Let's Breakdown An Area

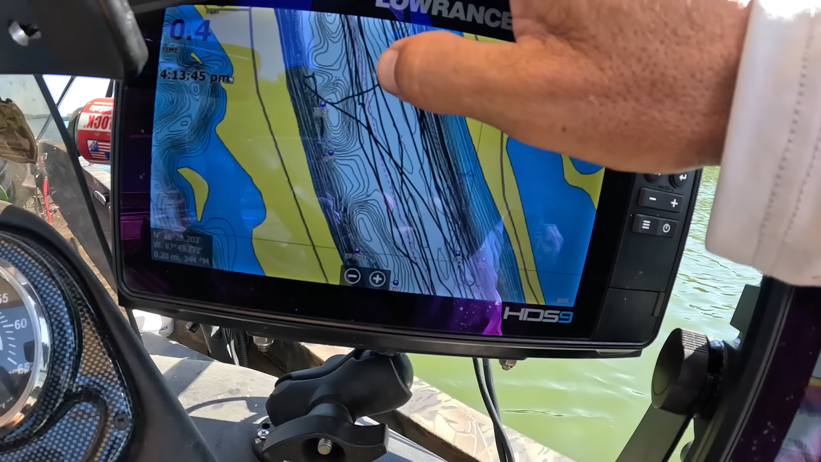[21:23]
You can see them, we can see the holes there. Anyway, so I started
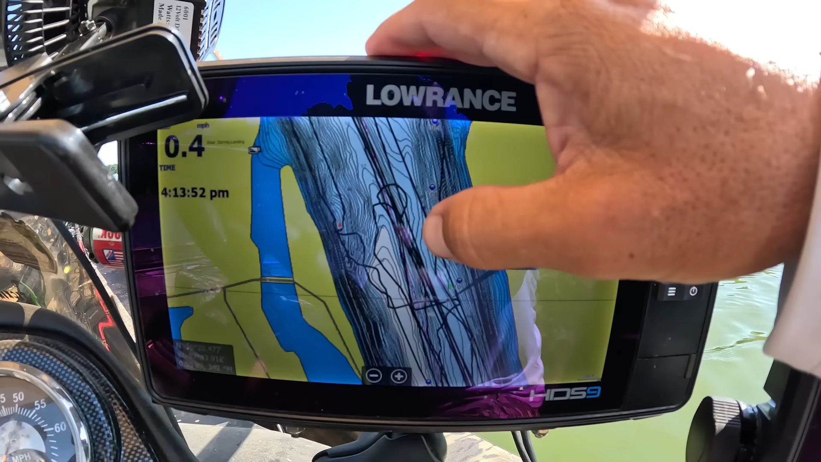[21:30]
closer to this, well, still on the I guess you'd call it where the ledge is. Anyway, that's the bank I was telling you about. And then it drops off to a flat, right? Then it drops off to the deep holes of the main channel.
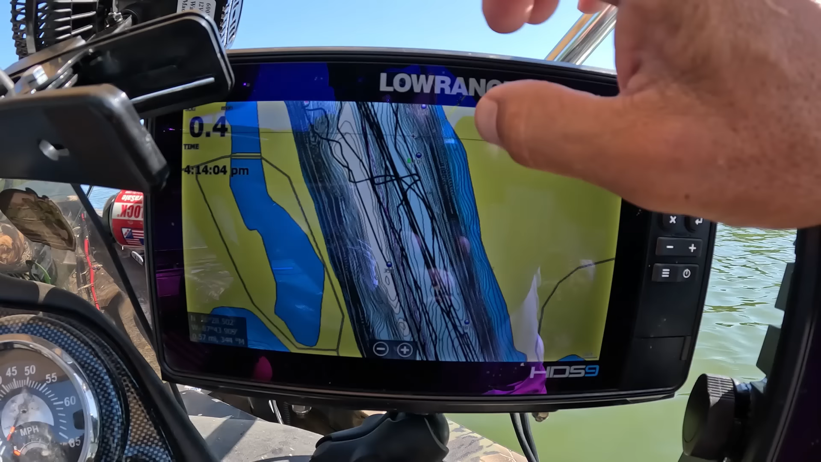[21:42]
So I drug up here first, all the way down. We ended up catching that one fish, then I spun back around. And then I come back, and then of course, like I said, I set right on this contour lines here. Then I ended up catching that one fish somewhere right in here. Went back down, you know, of course, fished that, turn it around. So basically what I done is I took it was just a 300 yard stretch of river that I wanted to break down,